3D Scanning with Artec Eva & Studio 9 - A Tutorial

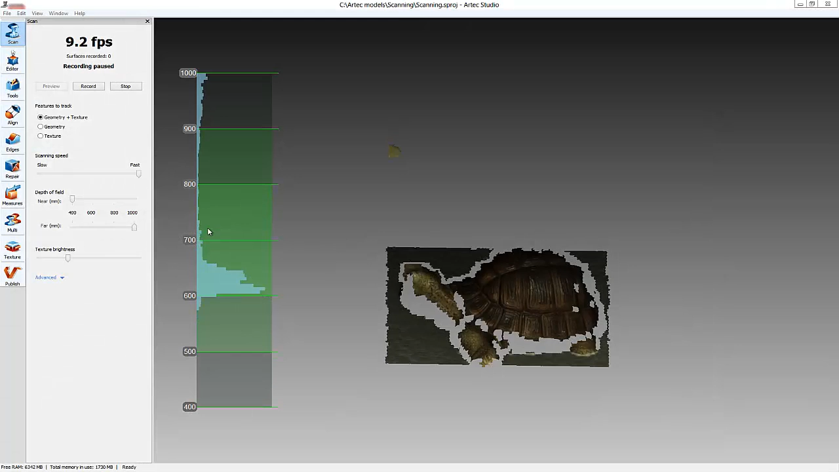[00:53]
Use the sliders to adjust the depth of view of the scanner.
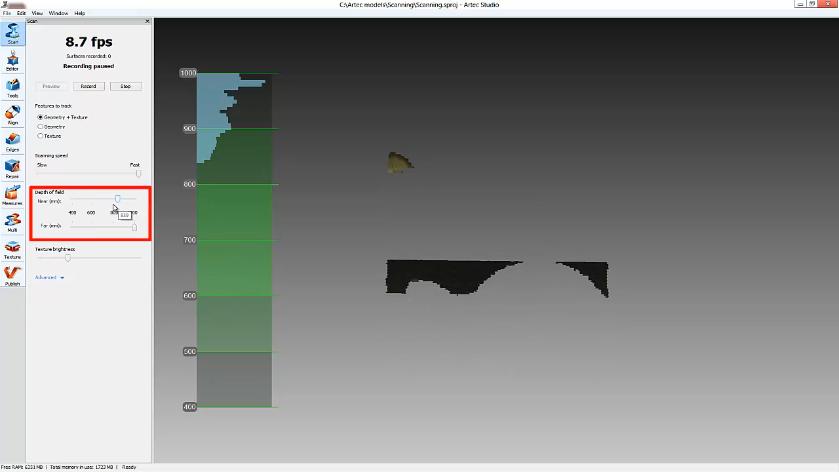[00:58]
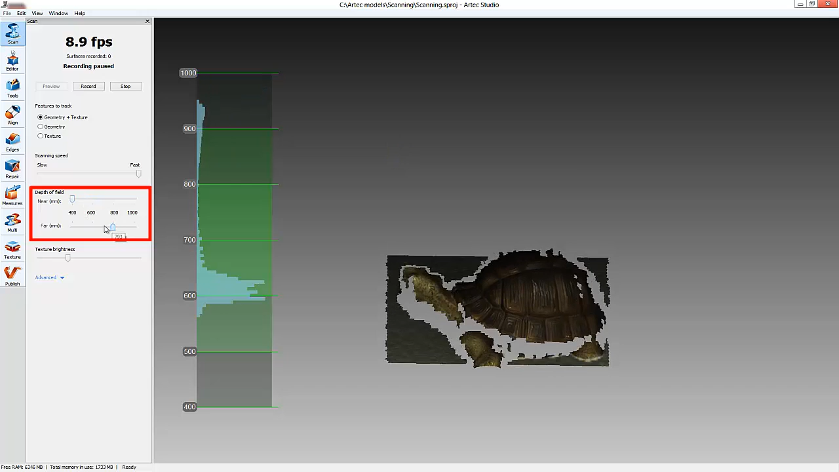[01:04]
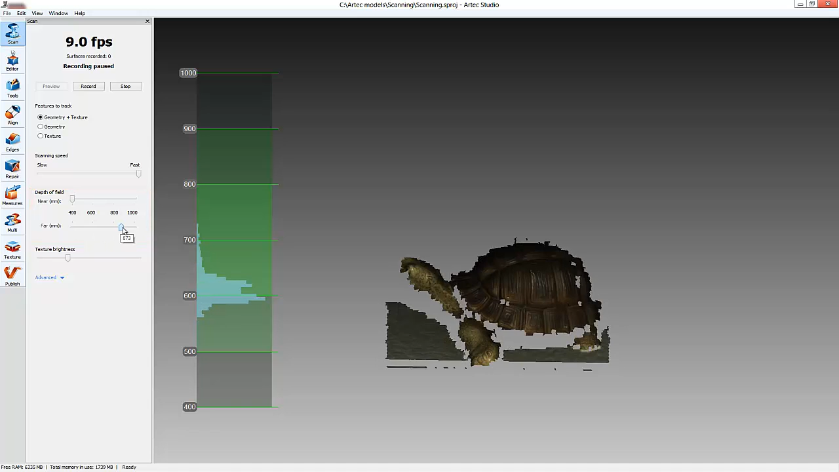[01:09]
At the top of the panel there is an FPS indicator, which displays the number of frames per second you are capturing.
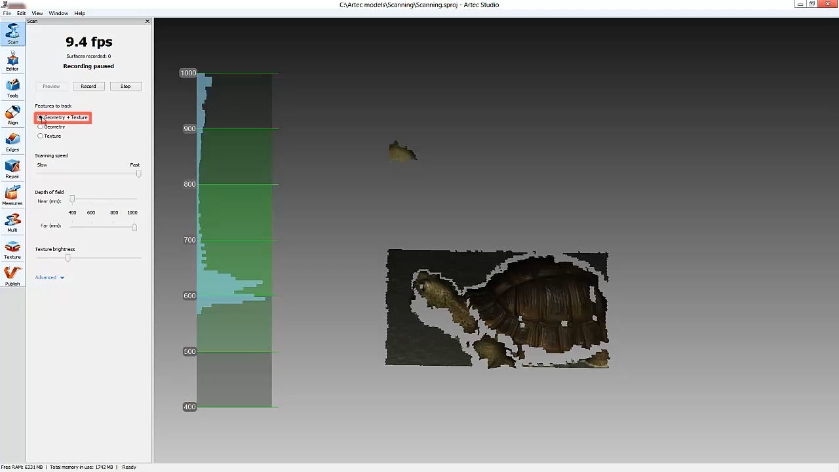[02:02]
Using a Geometry plus Texture tracker ensures the best possible results, allowing you to move your scanner faster while scanning and leaving less work for manual post-processing at the end. Geometry tracker is the only tracker that is available for all RTEC 3D scanners,
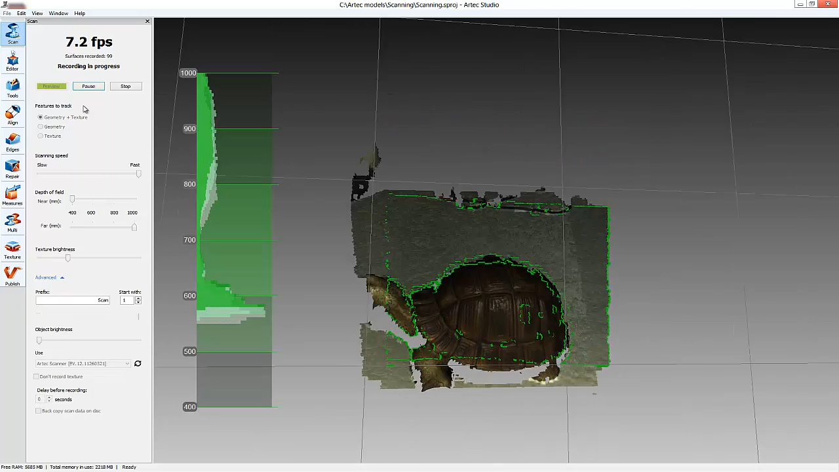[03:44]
You will be able to use it afterwards. Try not to hold the scanner in one place.
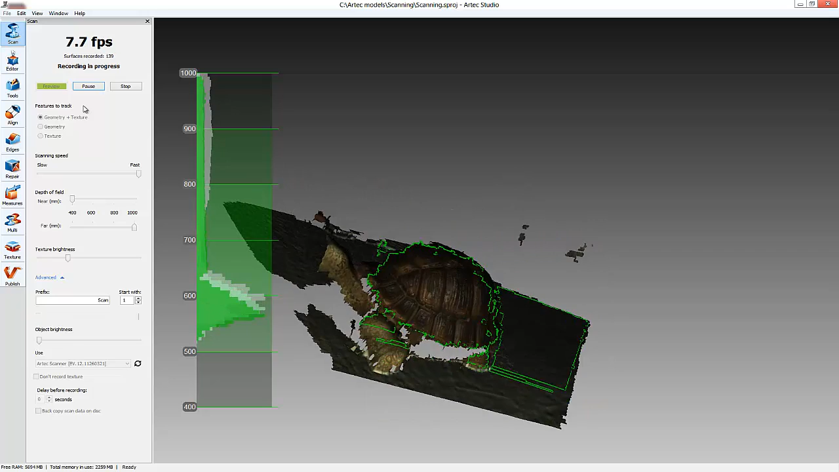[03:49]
Move it to scan the object from different points of view.
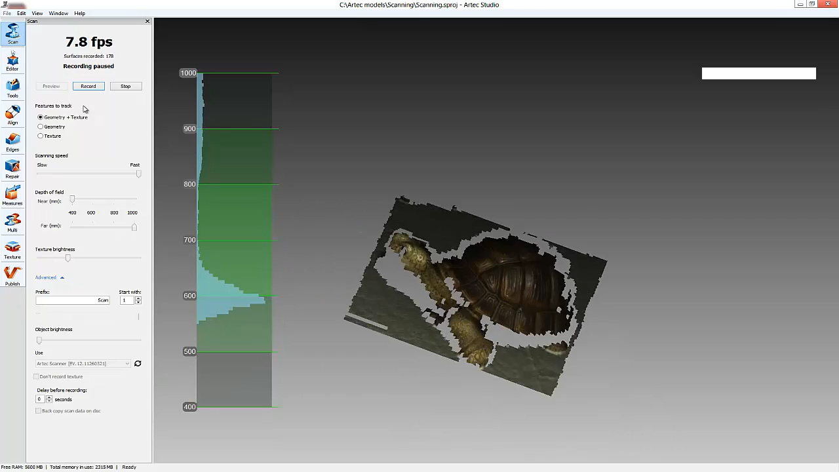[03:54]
To stop scanning, press the lower part of the button on the scanner or press Stop in the Scan tab.
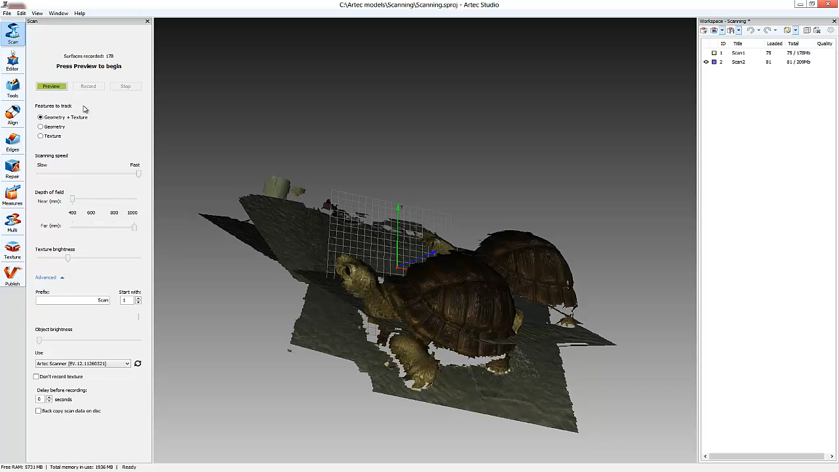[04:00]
Press the Stop button on your scanner and exit the Scan panel. Once scanning is stopped, Find Serial Registration is performed automatically.
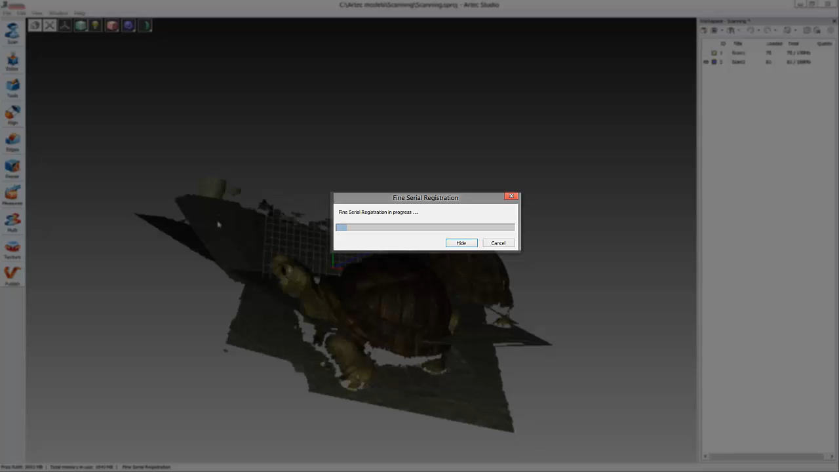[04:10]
This function improves the accuracy of the recorded data.
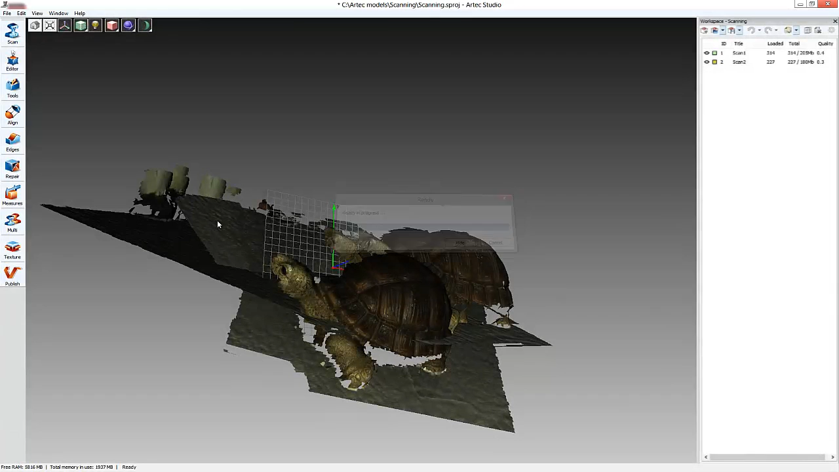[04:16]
All the data received during scanning appears in the Workspace window.